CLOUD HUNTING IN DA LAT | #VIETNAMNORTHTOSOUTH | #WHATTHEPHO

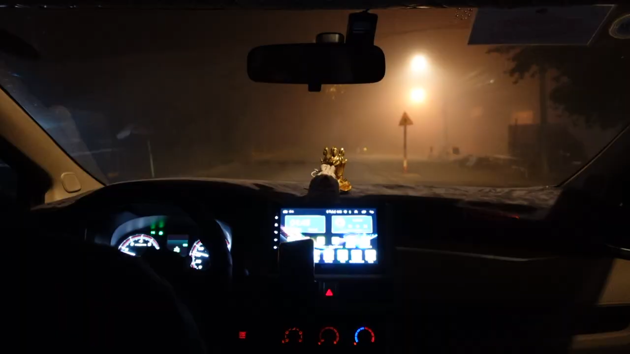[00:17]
Today, I'm gonna go cloud hunting at Gâu Đất, which is 40 minutes away from the center of Dalat.
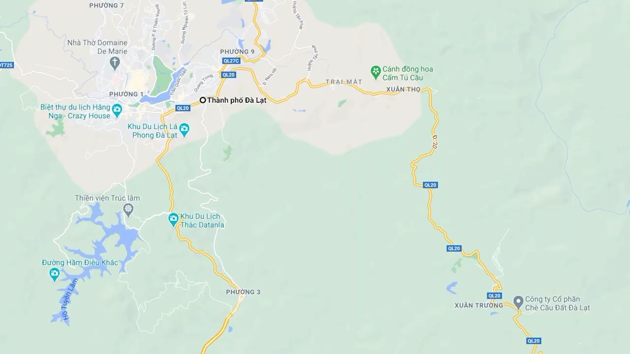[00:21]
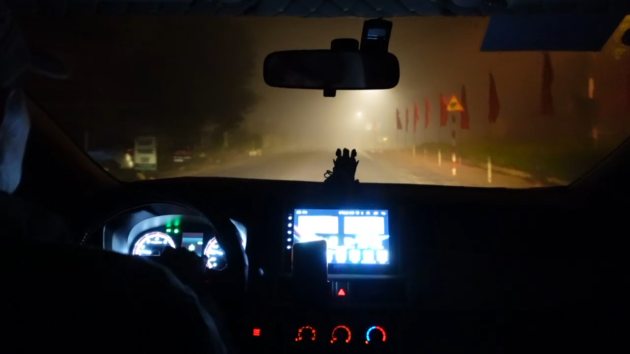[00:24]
The way to get there was a bit foggy since it's early morning and the road is quite rocky.